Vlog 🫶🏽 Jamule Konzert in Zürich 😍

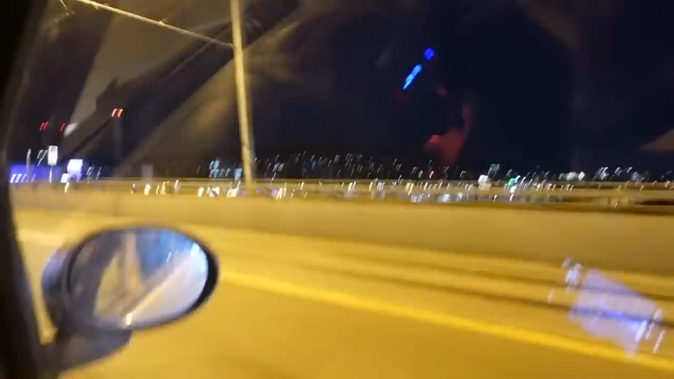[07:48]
Also Leute, wir sind jetzt auf dem Rückweg und es ist hier alles sehr schön beleuchtet.
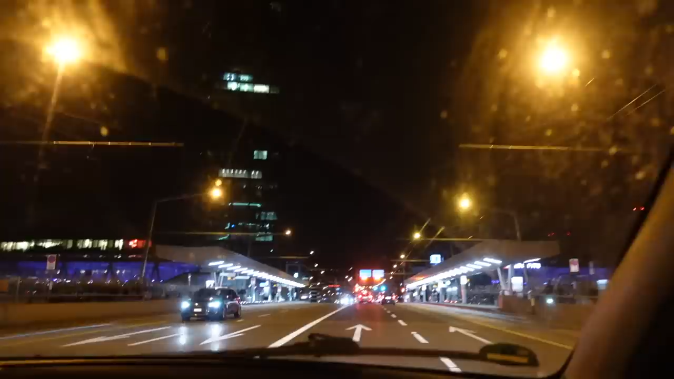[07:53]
Nika fährt. Wir fahren jetzt nach Konstanz und dann fahre ich weiter. Genau. Leute, ich leuchte mich gerade mal im Handy an, damit ich Licht habe.